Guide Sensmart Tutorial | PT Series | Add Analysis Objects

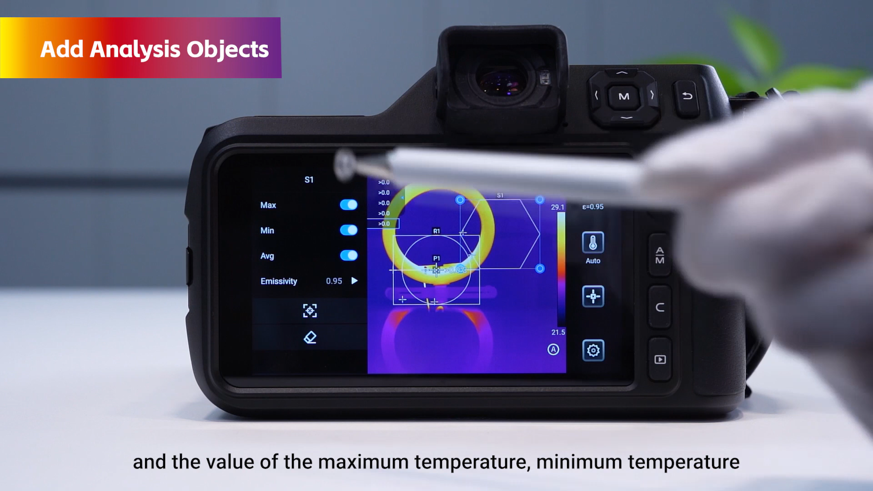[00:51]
an average temperature can be selected to display it is also possible to set its emissivity individually